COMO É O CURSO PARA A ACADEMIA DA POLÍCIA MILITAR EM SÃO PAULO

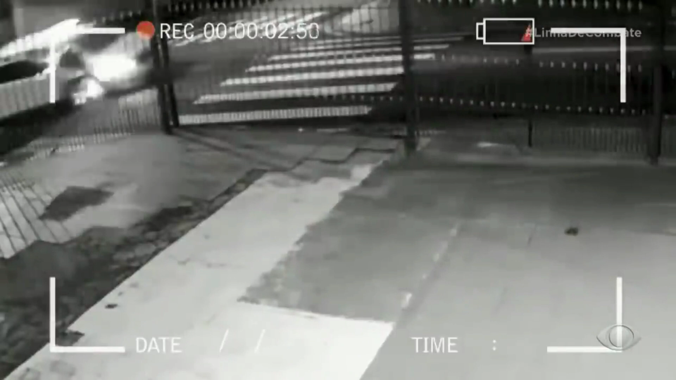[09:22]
O impacto é tão forte que a viatura sai do chão, bate em um poste e capota.